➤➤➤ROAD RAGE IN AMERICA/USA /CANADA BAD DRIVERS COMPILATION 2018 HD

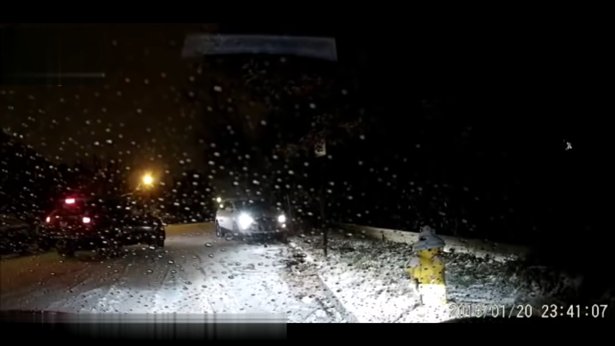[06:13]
Hang on, someone's about to slide right into me. Okay. Damn it! It's real popped off. Where's your, little slowdown? Did you get that on your dash cam? Yep. Upload that.